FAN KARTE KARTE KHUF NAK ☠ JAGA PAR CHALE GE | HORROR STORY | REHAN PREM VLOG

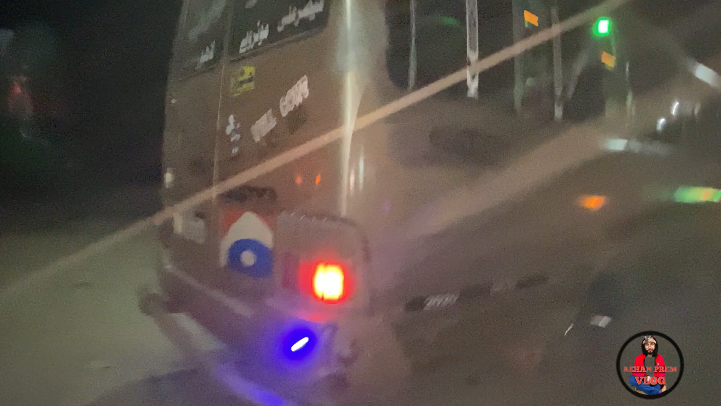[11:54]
ये डस्ट इसलिए आ रही है कि हवा चल रही है आंधियां चल रही हैं। ये देखो मौसम का जरूर है। ओके गाइस अल्लाह हाफिज़ लव यू।